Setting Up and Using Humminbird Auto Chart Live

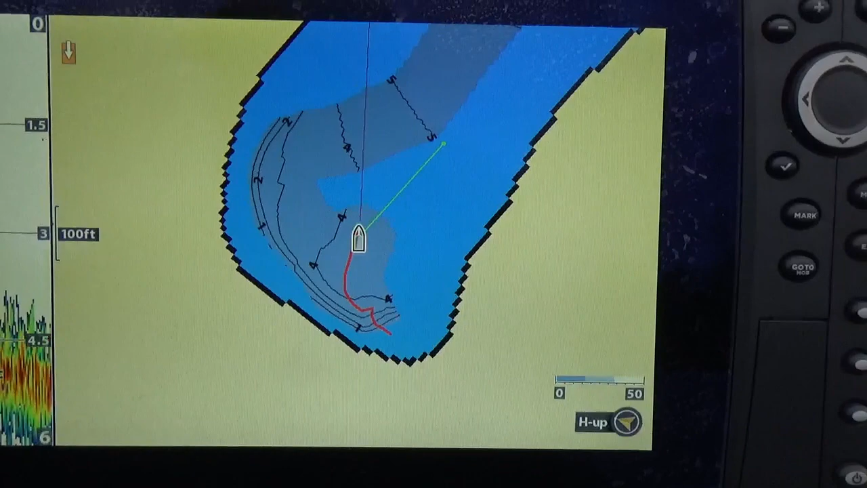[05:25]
I want to get a really good quality image and I want to get a good quality map
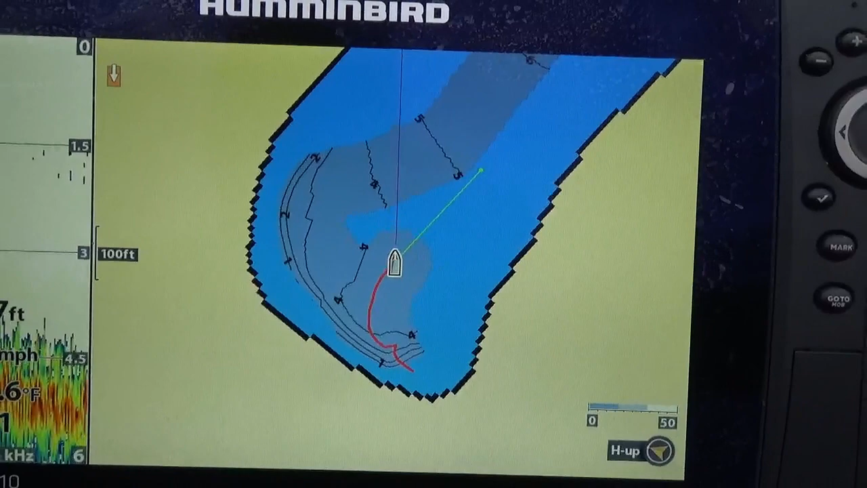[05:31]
I should say so I want that sonar to be reading nice and clean clear readings and as I idle around it'll slowly fill in the data and create those maps the bayern
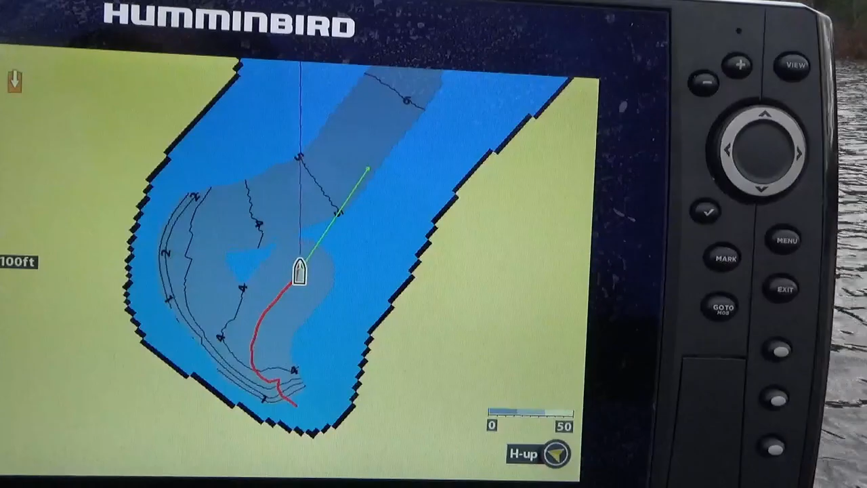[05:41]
right now here is very shallow as you can see it's only four or five six feet at average when you hit the little lake there it'll open up a little more and give it to create some more data points which will give
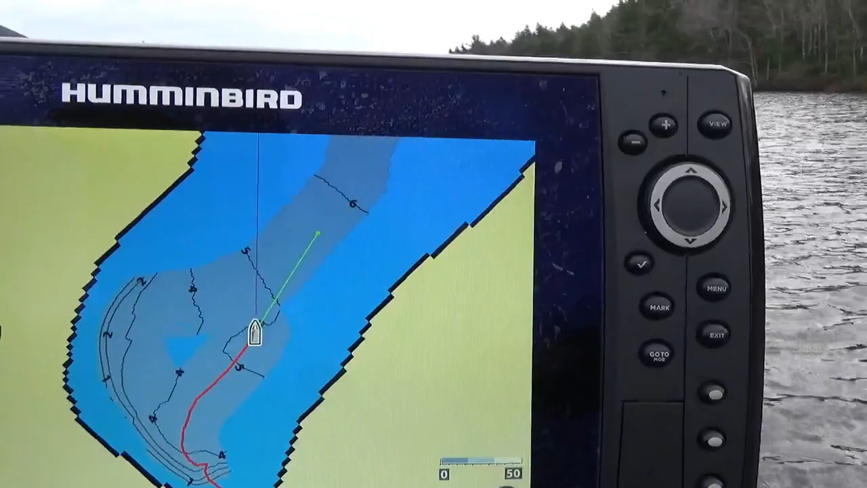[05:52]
you that map reference so once again another thing you want to consider when you're mapping
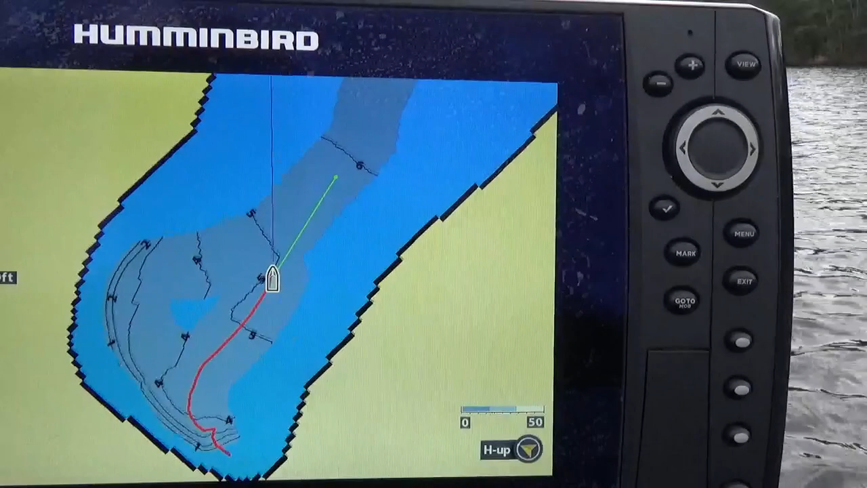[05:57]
is to make multiple passes the more passes you make
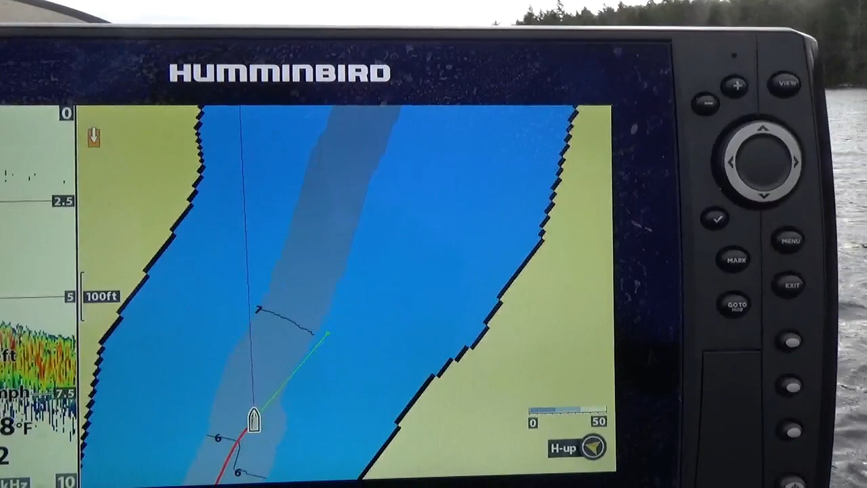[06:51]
very detailed and you can come back and look at later
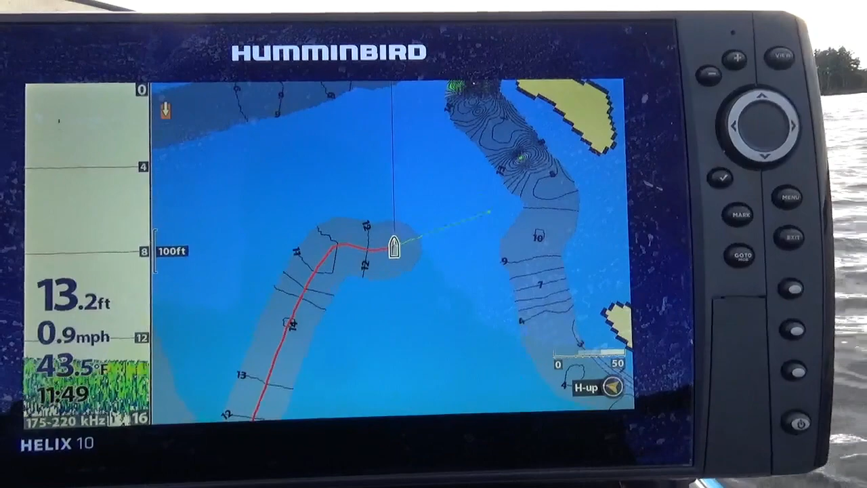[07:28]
On screen: depth 13.2 ft, water 43.5°F, speed 0.9 mph
fairly shallow lake fairly natural shallow lake here in Nova Scotia Canada and the depths are don't they don't vary too much the deepest spot in this lake might be 20 feet it's a very small hole as most of it like say is five six feet in the smaller coves up to 10 15 or so 17 feet over here in the middle of the lake what I can do to show you something on this pallet here number
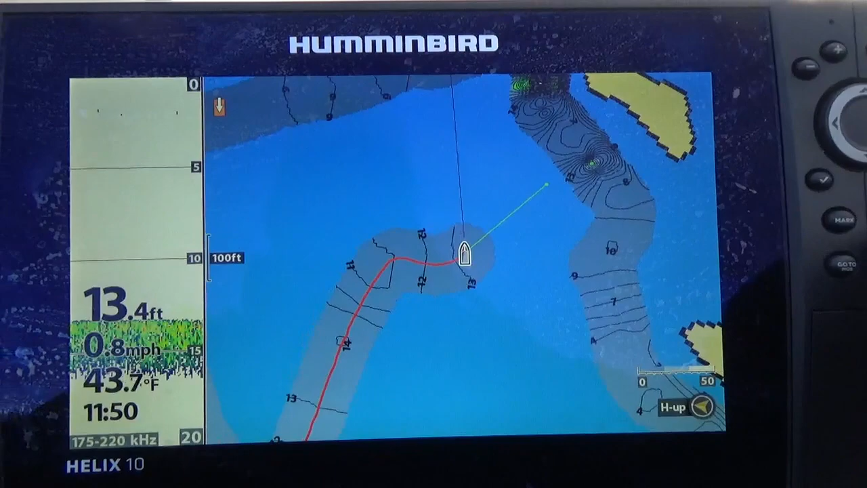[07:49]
On screen: depth 13.4 ft, water 43.7°F, speed 0.8 mph
10 that I like it so much I'm just going to press the menu once go to auto chart again and right arrow and I'm going to go down to auto chart options again
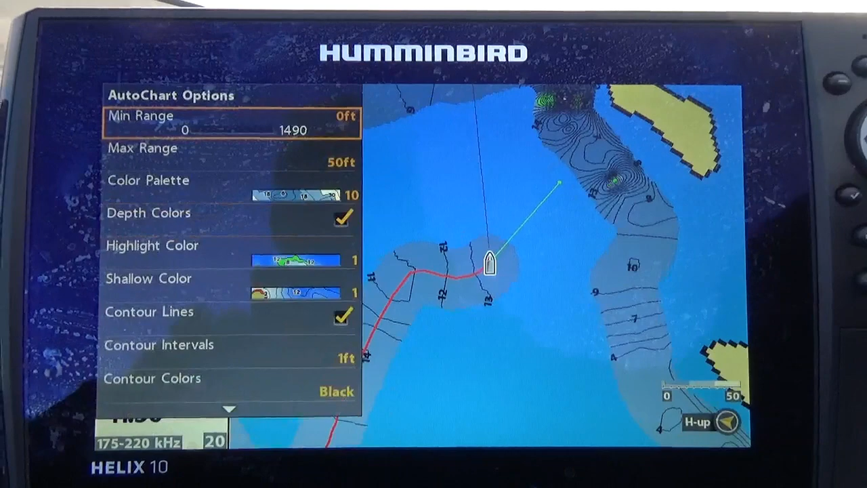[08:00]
and you see my max range right now is at 50 feet so when I'm on some of the bigger lakes map and I use 50 foot as my max range but as I bring that down here I'll just bring it down to about like 12 so what happens you see the lines here will change so white will be I use white the reason why I like that is I know that when I'm in white zone I'm safe to run all right so right now we're at eight feet there's nine here's ten and as I change the color the max range I say the colors change you'll see how I got my
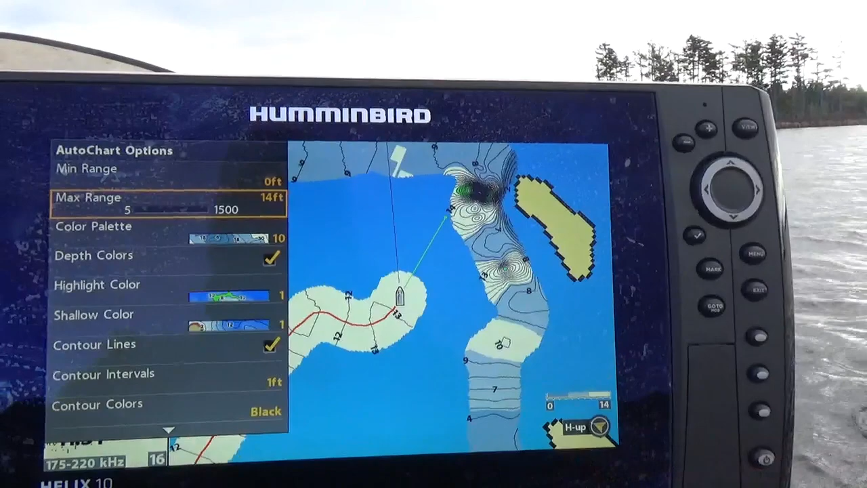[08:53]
anything isn't that 10 foot range is white for clear running anything between five and nine nine and a half feet is going to be the medium range and then shallower than four and a half feet or so it's going to be the darker color one other thing too on these maps
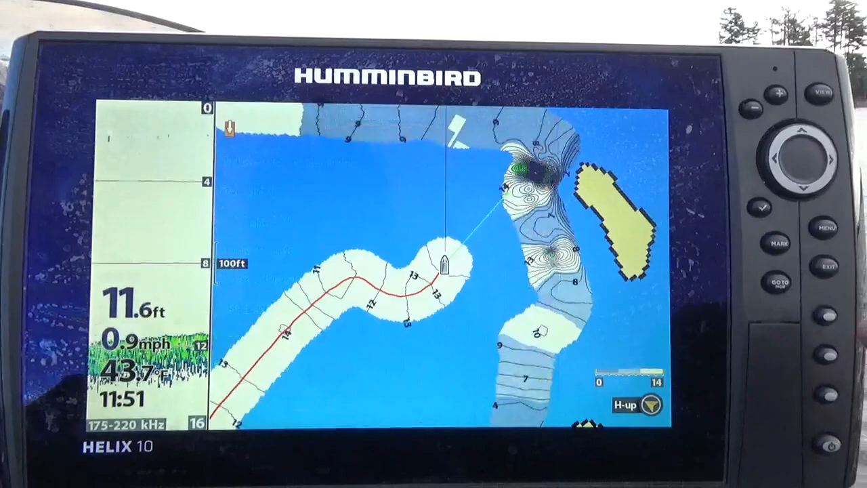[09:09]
On screen: depth 11.6 ft, water 43.7°F, speed 0.9 mph
you're going to go to the menu menu once again the the hummingbird chart menu
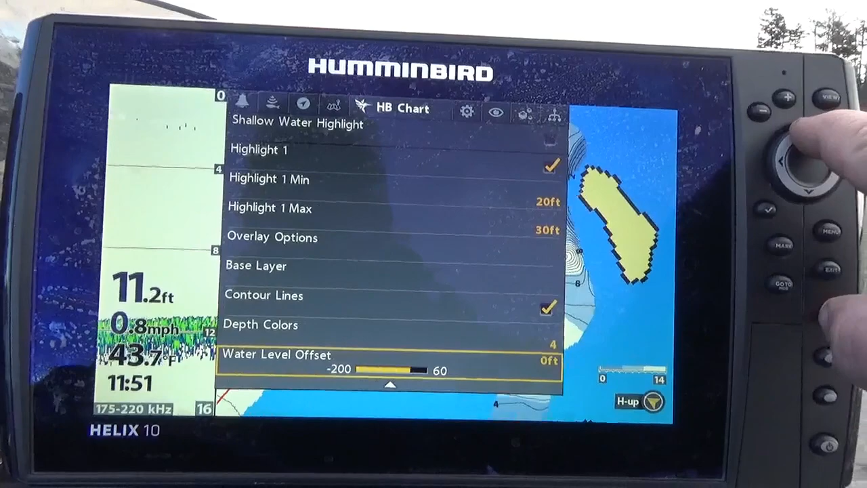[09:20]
On screen: depth 11.2 ft, speed 0.8 mph
and you go up to here or down it should have went down um shallow water highlight you can turn that on
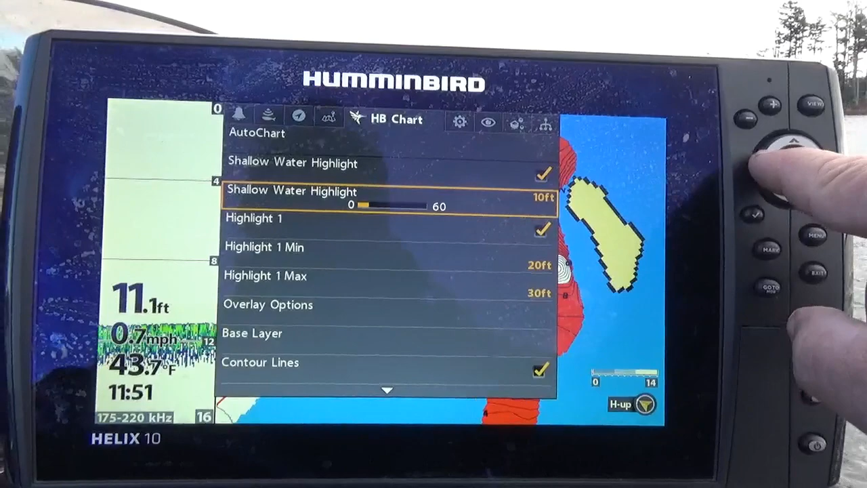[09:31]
On screen: depth 11.1 ft, water 43.7°F, speed 0.7 mph
and you set it to say four feet or five feet there we go down here's five feet so now anything showered in five feet of
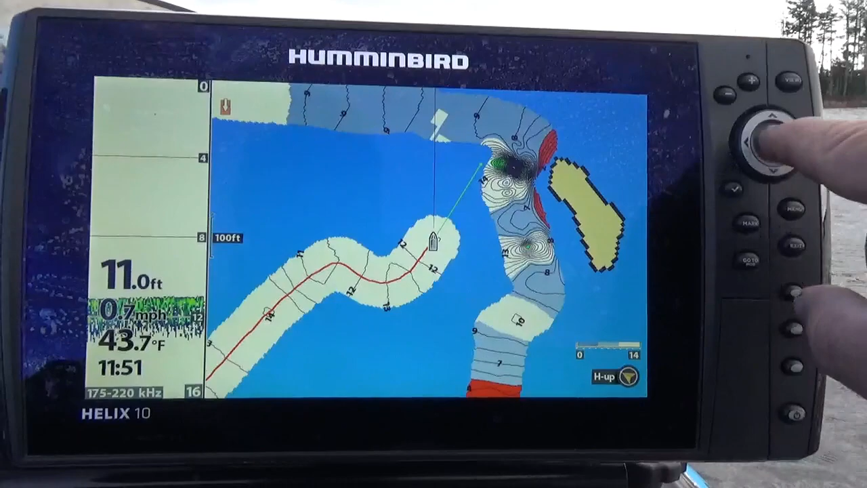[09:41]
On screen: depth 11.0 ft, water 43.7°F, speed 0.7 mph
my map that I've made so far is churned red which is color I like to see and the reason why I do that is when I'm in when
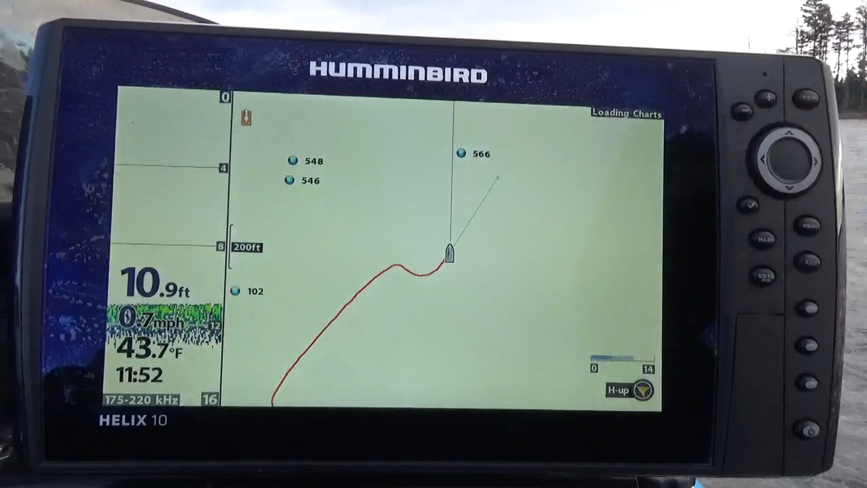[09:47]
On screen: depth 10.9 ft, water 43.7°F
I'm running lakes I know some dangerous spots and I've got it mapped already I know to stay away from red do not
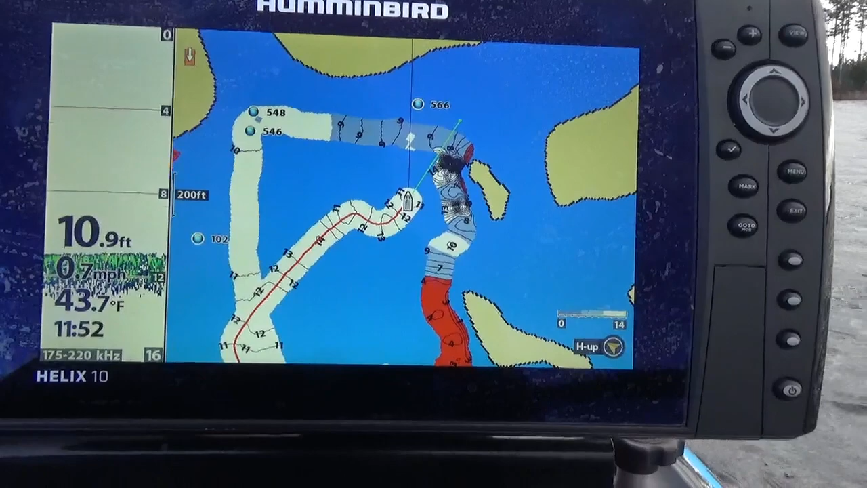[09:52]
On screen: depth 10.9 ft, water 43.7°F, speed 0.7 mph
run shallower than the red zone so I got a set for five feet I can make that say eight feet for running in a boat on a bigger lake so that's something else that's very useful on the map and you create with the hummingbird auto chart
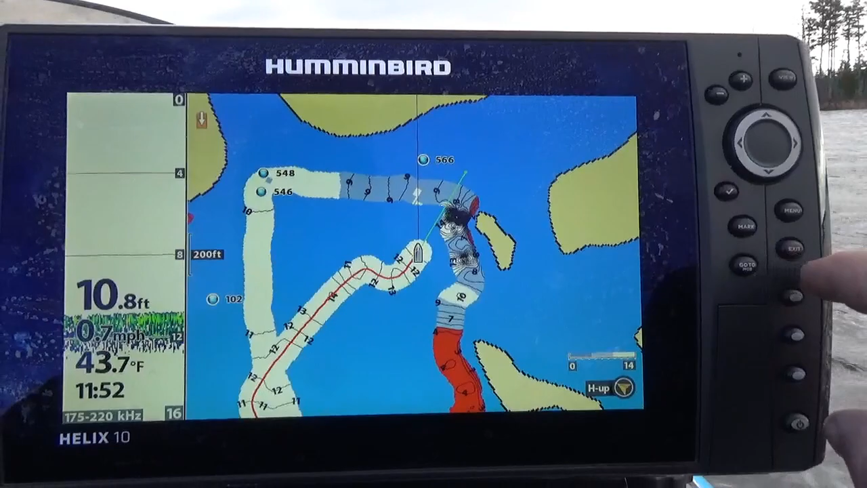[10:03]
On screen: depth 10.8 ft, water 43.7°F
okay one more quick thing to show you here it's when I show you this as long as you have sonar readings you can create maps you can create maps at high speed as well or just a slow slow run you can be going 20 miles an hour you can go 70 miles an hour as long as you've got sonar readings to give depth then the